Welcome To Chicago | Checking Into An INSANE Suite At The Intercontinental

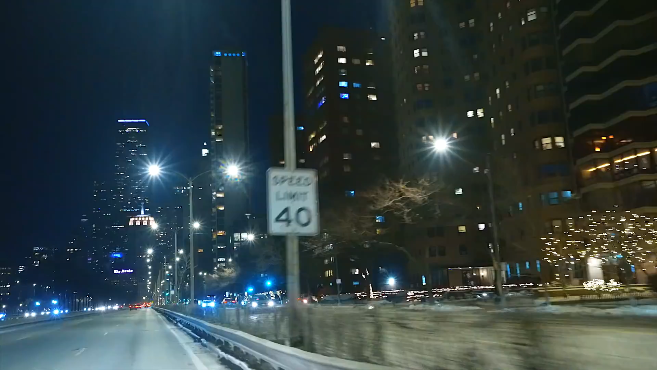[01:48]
This is incredible. The buildings look like it's a mountain.